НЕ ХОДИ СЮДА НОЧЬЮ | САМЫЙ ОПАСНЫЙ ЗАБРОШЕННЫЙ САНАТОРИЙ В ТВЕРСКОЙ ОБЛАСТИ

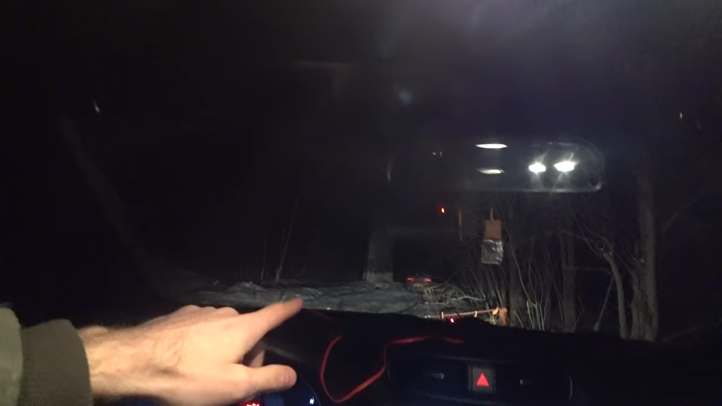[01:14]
За территорией Я предполагаю, что вот здесь где-то Будка охраны, наверное,
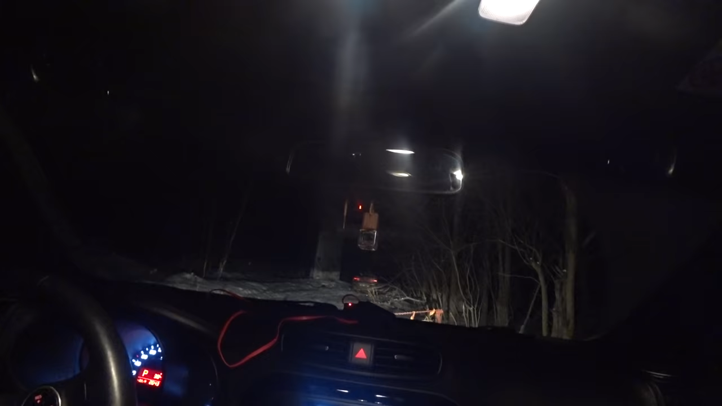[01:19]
находится Надо подумать, конечно Как его обойти Или вообще что делать, я не знаю Ну, попробуем пойти Остановит,
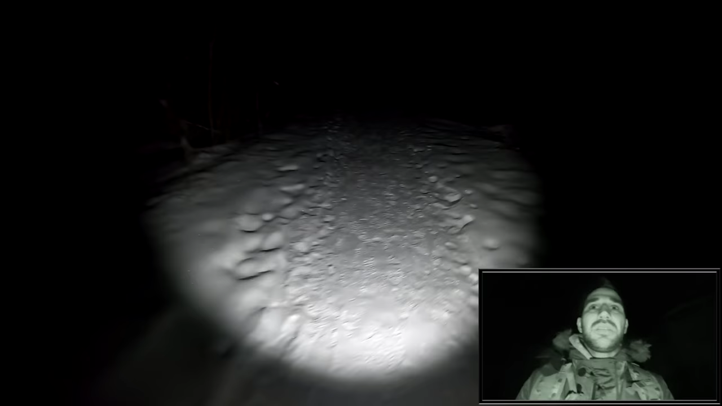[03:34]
как тут Протоптана дорога Это просто нереально То есть Этот санаторий Находится На полуострове И блин
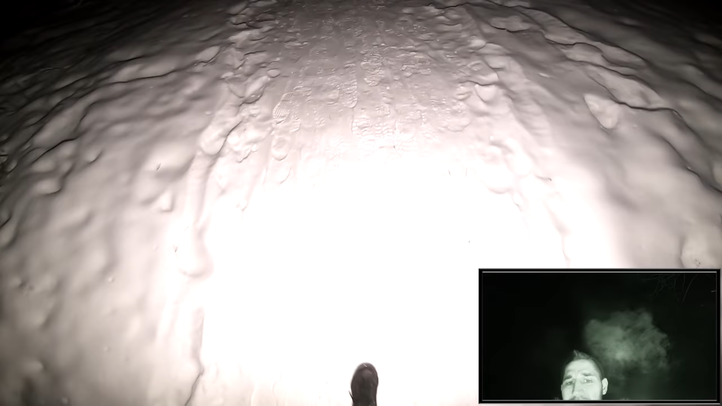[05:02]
Ну так А я надеюсь Что вам Хоть что-то Видно Теперь И да Блин Проблема в том Что Я Плохо Зарядил Одну камеру Как раз То есть Если что Вы вдруг Перестанете Меня видеть Не пугайтесь Так Я что-то вижу
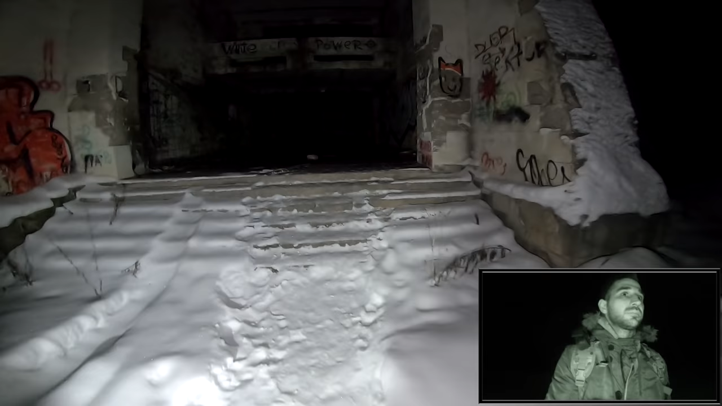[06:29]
О нет Судя Судя Судя Судя По всему Тут
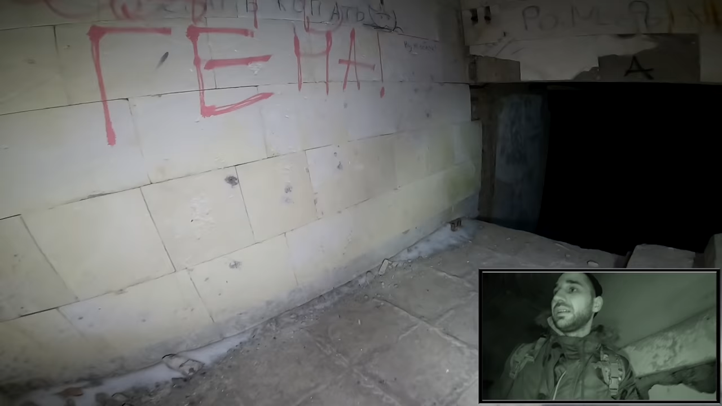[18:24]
похоже на недострой похоже да все таки на недострой